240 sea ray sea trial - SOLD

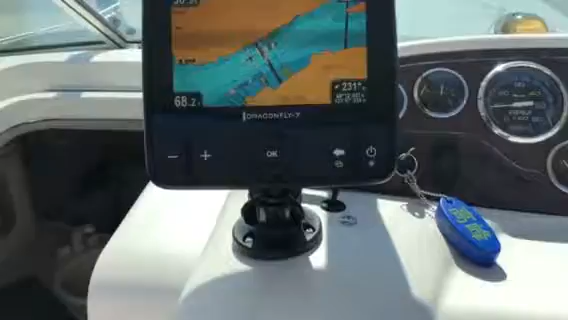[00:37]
It's also a fish finder GPS unit 2. So we're going to take it out for a quick spin.
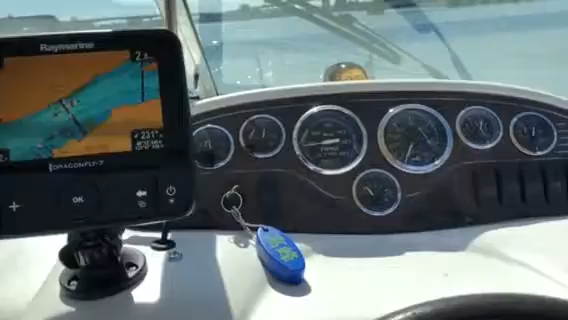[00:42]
This boat is in lovely condition for its age and it's got that upgraded power with very low hours just out of the water with full bottom paint servicing,